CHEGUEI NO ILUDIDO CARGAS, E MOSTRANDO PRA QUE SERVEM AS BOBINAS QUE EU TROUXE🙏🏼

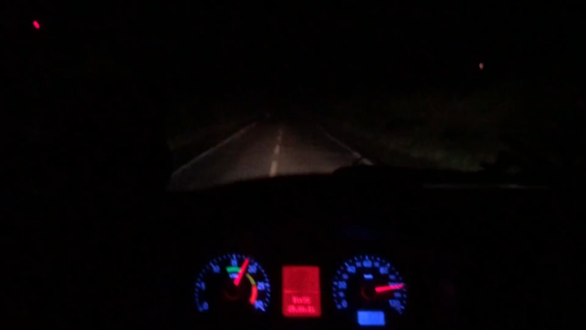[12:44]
Ah, estradinha. Proximidades aqui do Juazeiro já, faltam uns 90 km, chegando, graças a Deus.
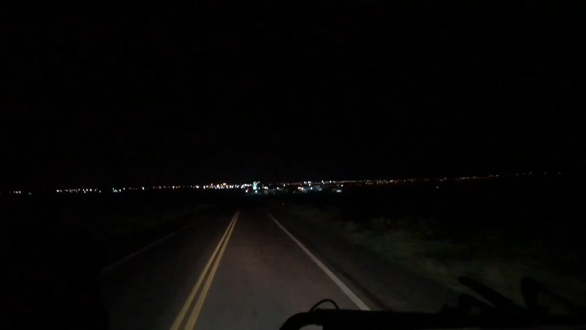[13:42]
As luzes de Juá. Ah, mas que beleza, graças a Deus. Você tá doido, olha aí. Eita, Juazeiro do meu agrado. Saudade que eu tava de ti, meu patrão. Que saudade de pegar um postinho novo lá.
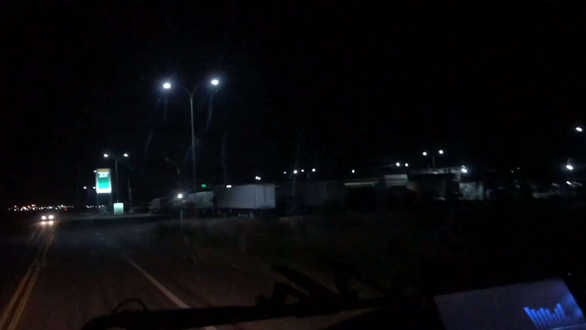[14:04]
Eu já veio o velho Tojac. Você tá doido. Mas vai no posto do iludido cargas. Iludido cargas. Ei, meu lindo e belo Juazeiro. Vou jogar no chão que amanhã cedo, gurizada. Carregar uma manguinha pra descer, né? Uma manguinha!